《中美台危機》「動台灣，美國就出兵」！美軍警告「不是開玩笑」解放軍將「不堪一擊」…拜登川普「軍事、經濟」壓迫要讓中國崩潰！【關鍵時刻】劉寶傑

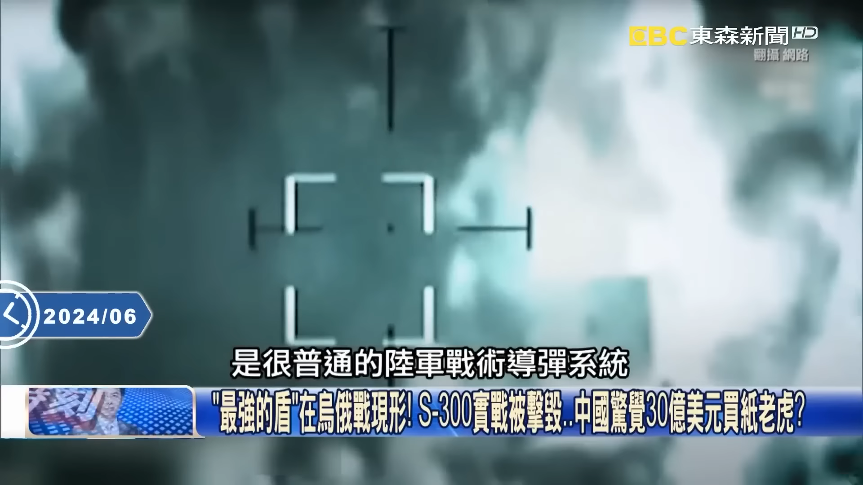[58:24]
術導彈器它也可以精準打到這樣的目標那你說俄羅斯會不會嚇死當然嚇死啊第一個我防都防不住甚至有一部